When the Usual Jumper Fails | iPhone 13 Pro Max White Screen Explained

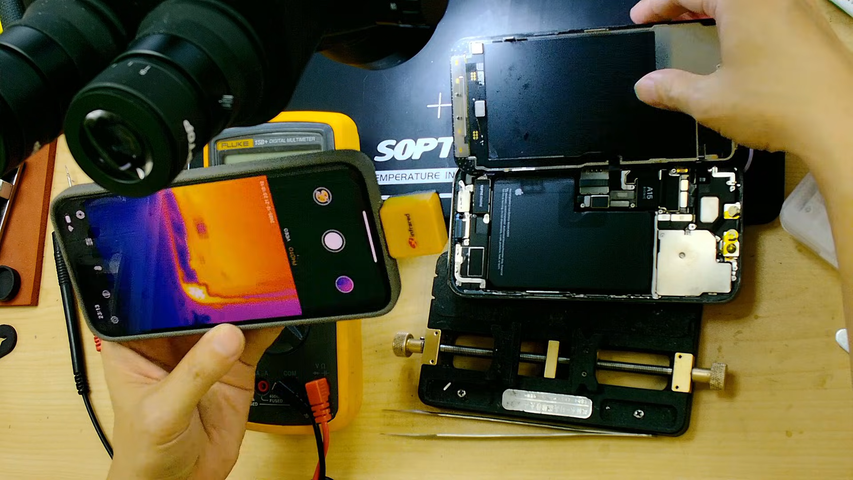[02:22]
So if I flip it behind I can see this side is hot Okay, it is hot 45 celsius Both sides This is 42,
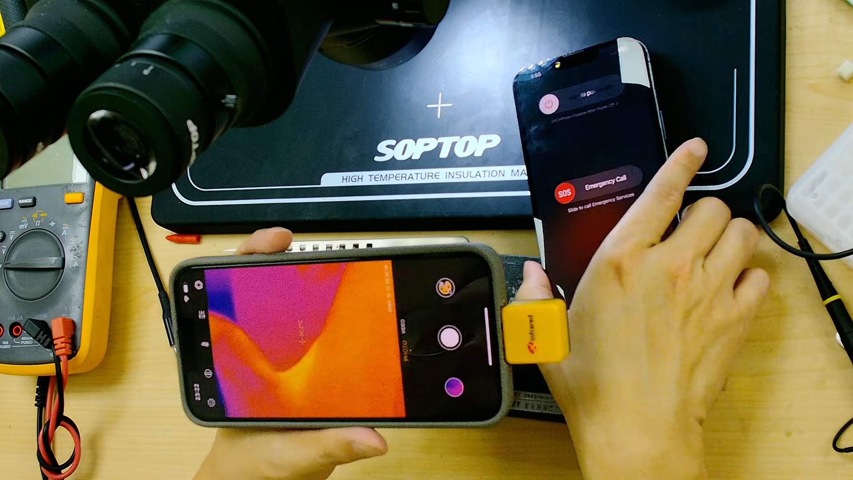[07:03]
So Checking with thermal camera I don't see the heat anymore Okay And I put my finger beside the screen You see my finger is actually hotter than the screen Okay So when the screen is running We shouldn't have any heat On the lower side of here Okay